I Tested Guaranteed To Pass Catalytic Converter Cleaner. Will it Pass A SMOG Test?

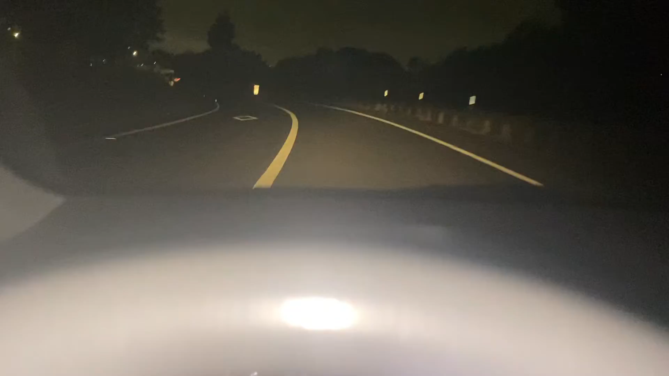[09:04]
out here how much traffic we have hey guys check that out the